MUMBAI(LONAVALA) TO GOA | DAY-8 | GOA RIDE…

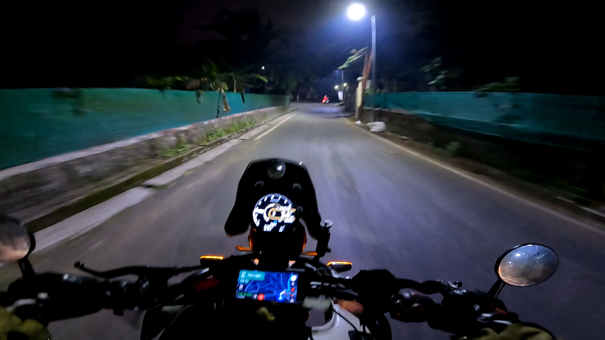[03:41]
वैसी वैसी सड़कें, खुली खुली, वैसे वैसे घर। हाल कैसा है जनाब का, क्या क्या आपका। पूरी ट्रिप में पहली बार मैं टाइम से निकला हूँ।
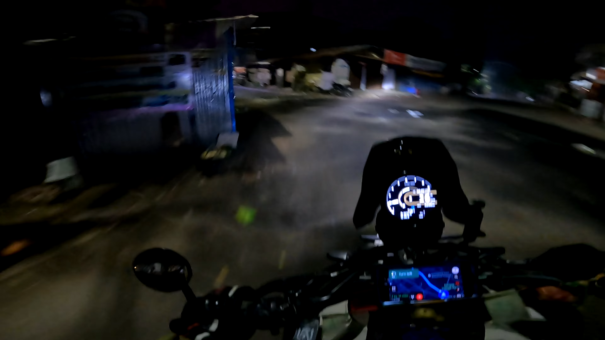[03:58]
अरे भैया ये कहाँ गलियों में से लेके जा रहा है मेरे को, सामने व्यू देखो आप, होए होए होए होए।